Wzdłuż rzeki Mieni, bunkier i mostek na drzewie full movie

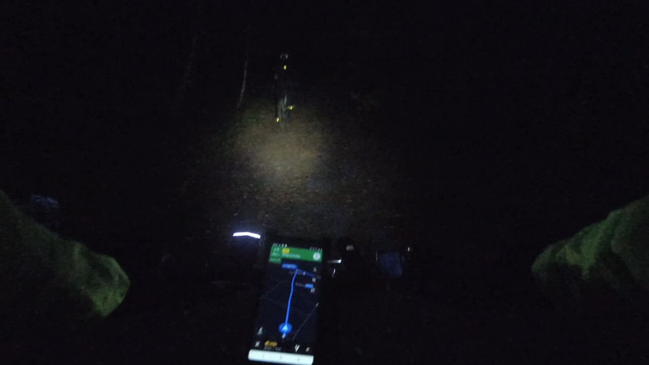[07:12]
Mogę potestować lampeczkę trochę. I zobaczyć, jak tu wygląda temat. Bo się trochę zgubiliśmy, a jest ciemno.